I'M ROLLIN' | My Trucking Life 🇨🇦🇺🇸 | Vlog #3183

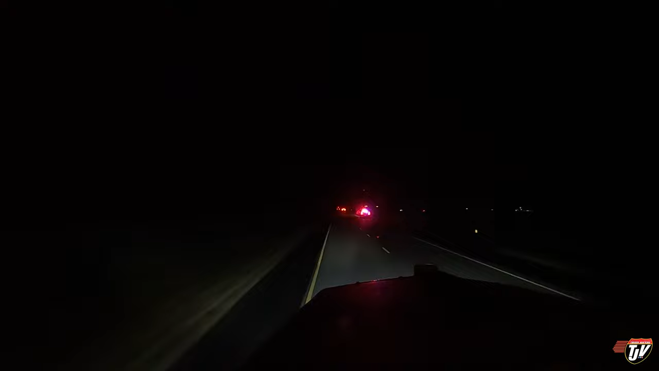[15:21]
someone break down in the middle of the interstate? Oh, they hit something. Oh, okay. Oh, they hit a deer. Oh, that's what that cop was coming for. Oh, okay.